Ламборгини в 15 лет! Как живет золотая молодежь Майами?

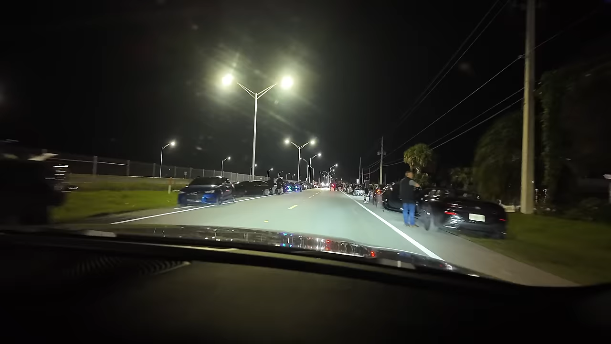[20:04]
И да, тот кармит, на который мы едем, находится под сомнительной легальностью.